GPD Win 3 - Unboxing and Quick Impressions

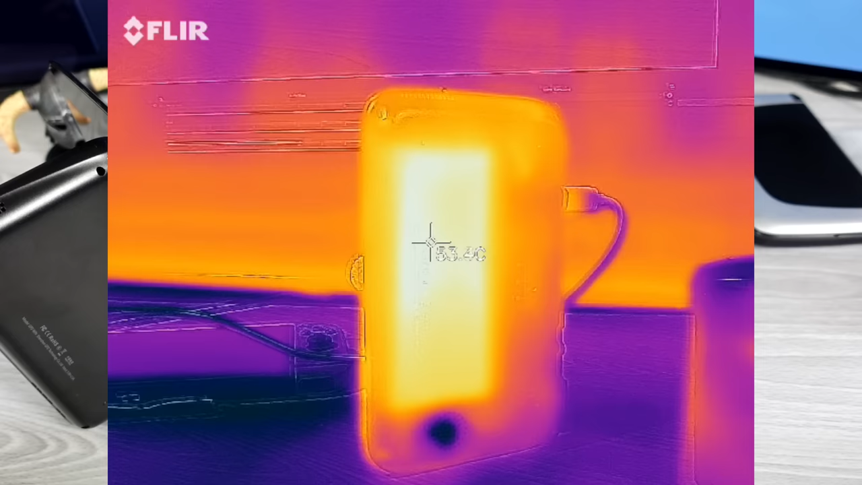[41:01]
no so the hottest point is right about 36 degrees celsius oh recalibrated and it jumped up see over here so we go back over here this is 53 degrees celsius and then on the right hand side it's super cool and then if we look over here the hottest point is 38 degrees celsius let's see if we can find a spot that's 38 degrees celsius on the win one it's right there but pretty much this entire battery just ruins the experience
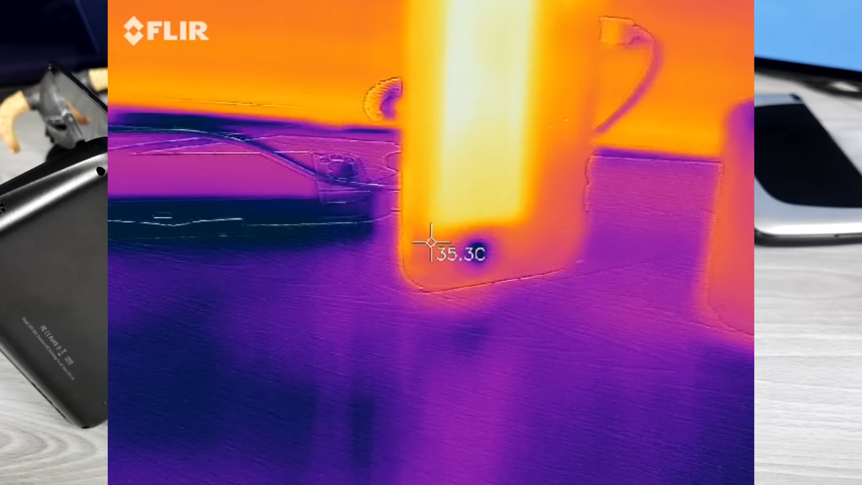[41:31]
anyway it's very cool it seems like right where you can see the heat source right here this is where the the cpu is and the heat sink but
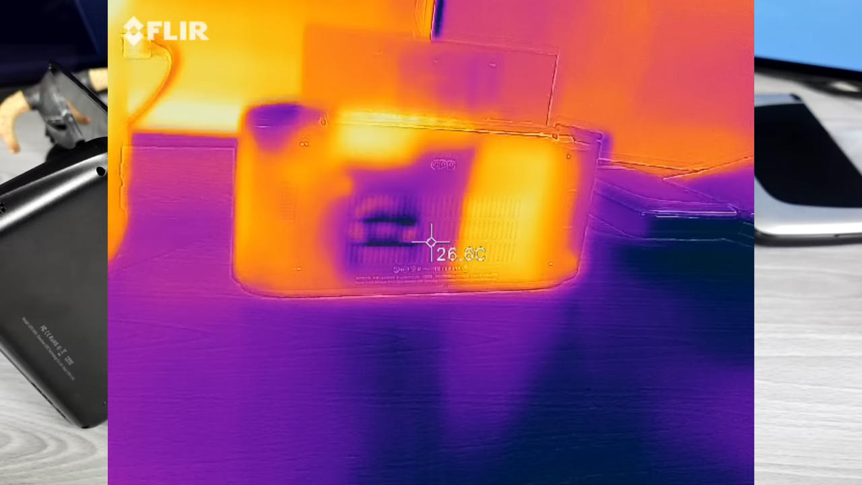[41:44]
all the external components are heating up over here so there seems to be still a section where it's getting hotter this was one thing that